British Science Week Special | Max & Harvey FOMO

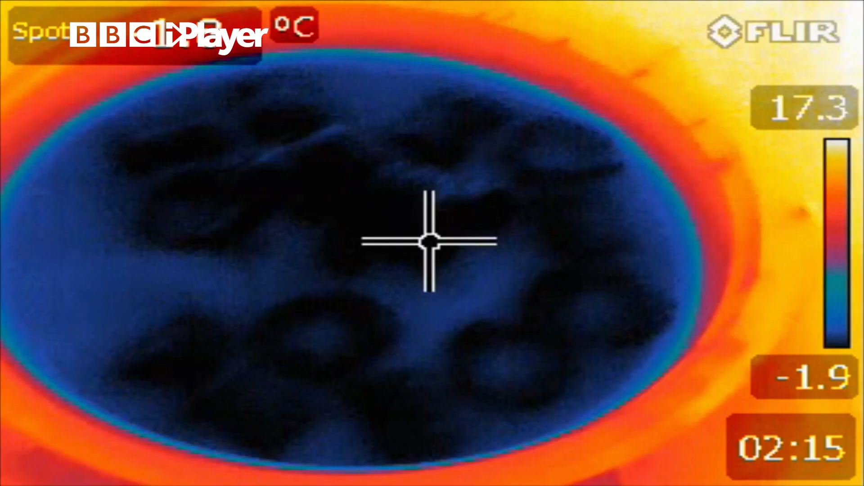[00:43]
On screen: scale top 17.3°C, scale bottom -1.9°C
This one is most certainly cold, because it's blue, and it has ice cubes.
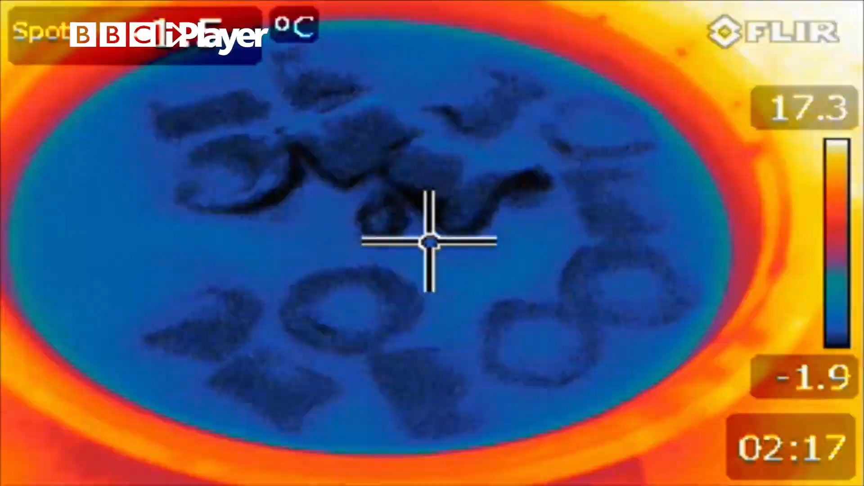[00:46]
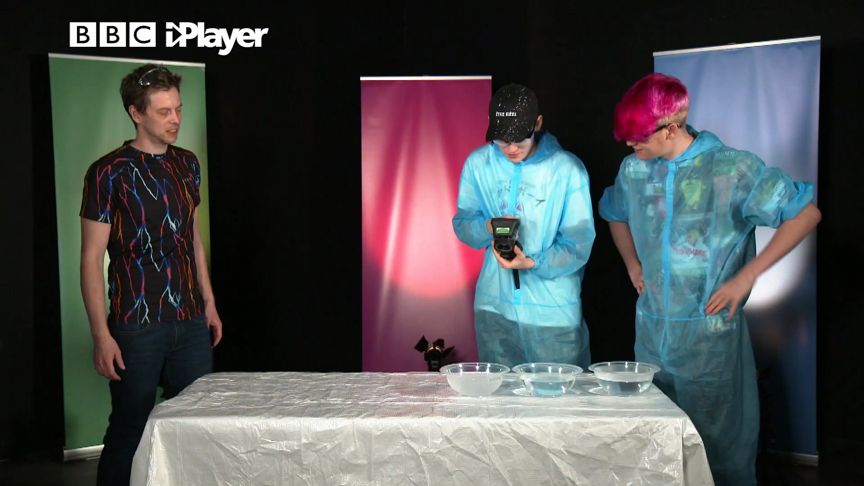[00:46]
This one is sort of a bit less blue,
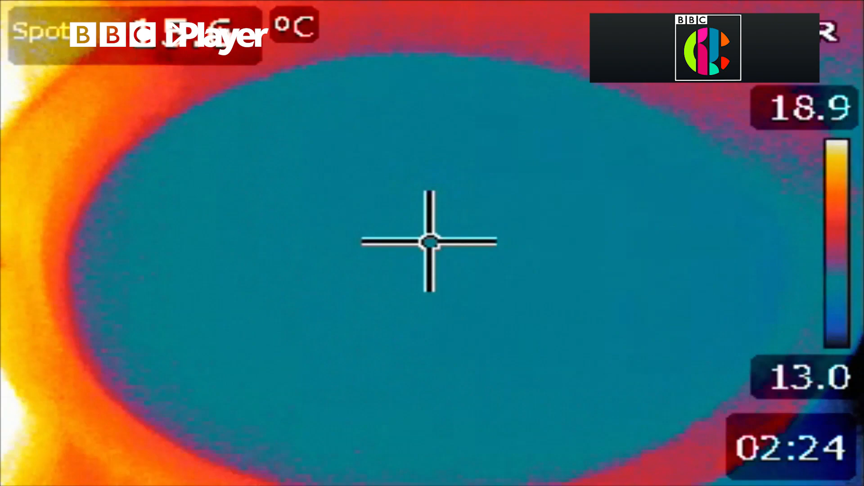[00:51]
so I think it's sort of tepid,
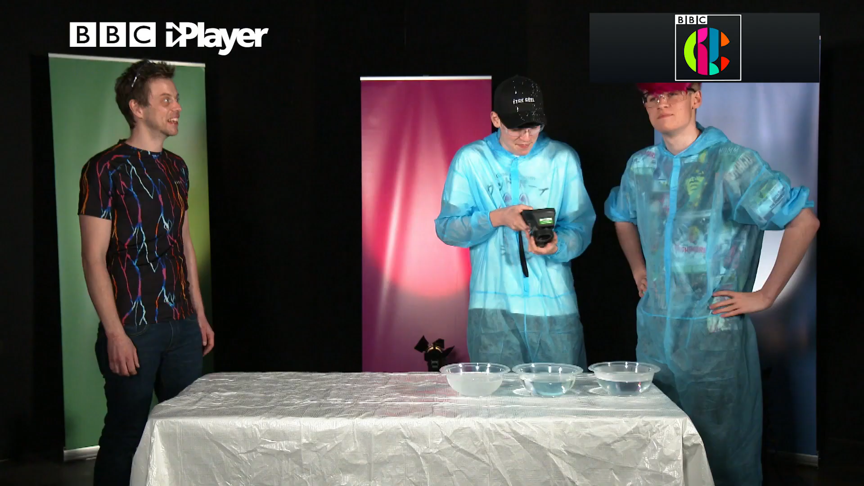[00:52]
and then, oh yeah, this one is certainly quite red.
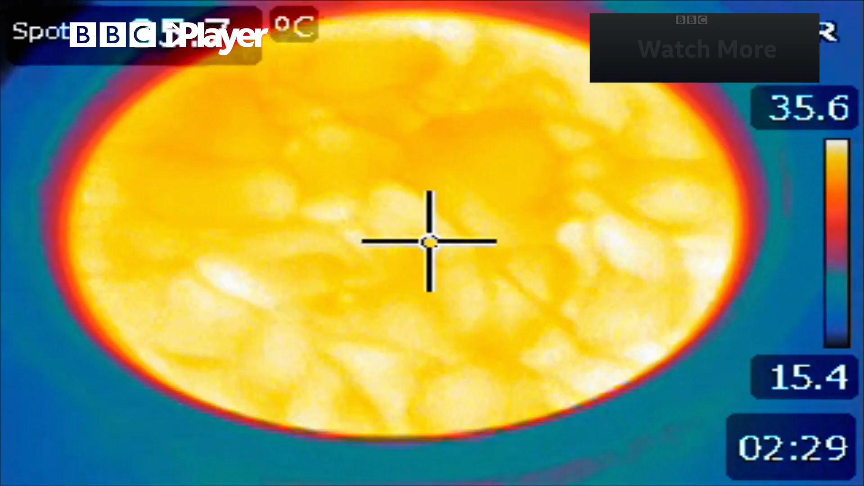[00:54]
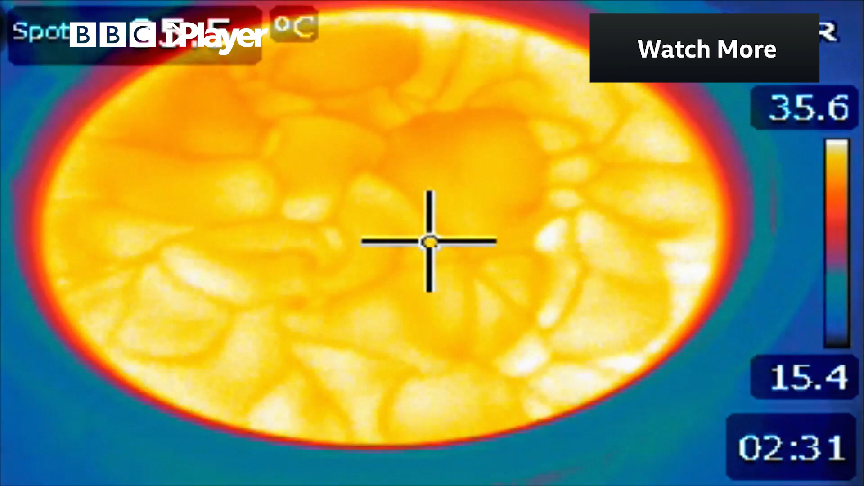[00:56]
Harvey, why don't you give it a little swirl, because I think it's, oh, yeah, that looks epic.
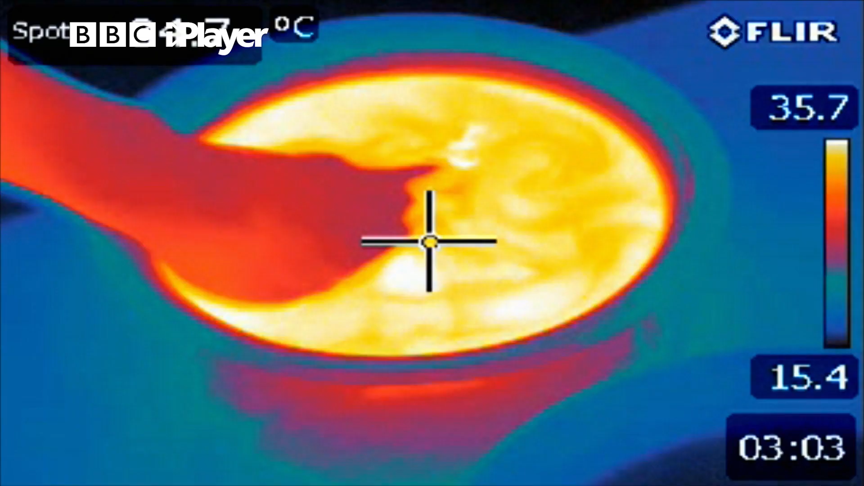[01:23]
oh, it's really warm, oh, it's really cold, but eventually, they start getting a bit tired, and hopefully, you'll get a bit more used to it, have you started getting used to the cold yet? Look, show me your hand, show me your hand.
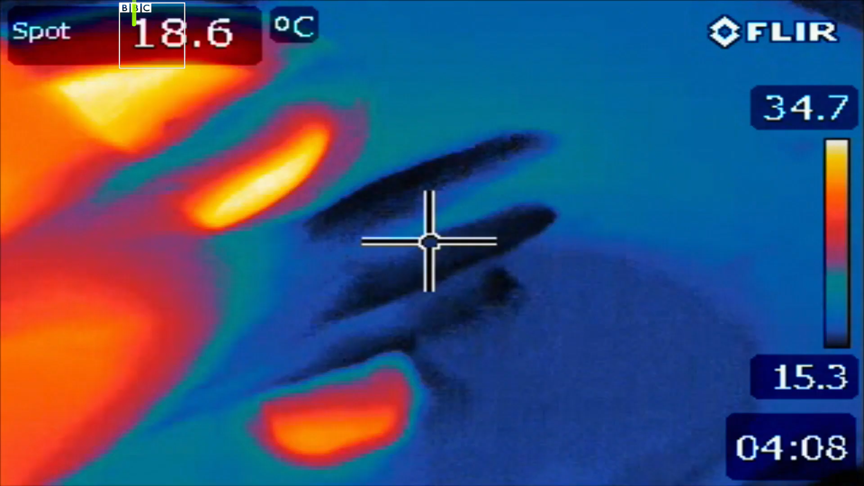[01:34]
On screen: spot 18.6°C
That is extremely cold. Look, it's half blue. Your hand is half blue.